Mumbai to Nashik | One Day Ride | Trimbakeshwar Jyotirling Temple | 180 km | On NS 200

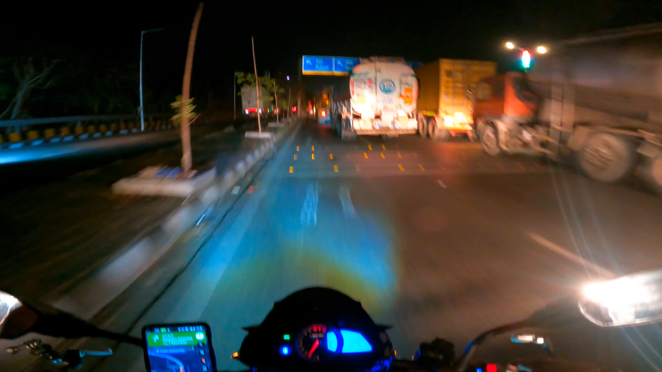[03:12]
लाइन से भाई साब ट्रक लोगों ने पूरा जाम लादे है अब शायद से मुझे सा लग रहे कुस्ट तो एक्सिलेंट वगेरा हुआ रहेगा और मुझे गूगल मैप भी बता रहे कि फास्ट है रूट अवेलेबल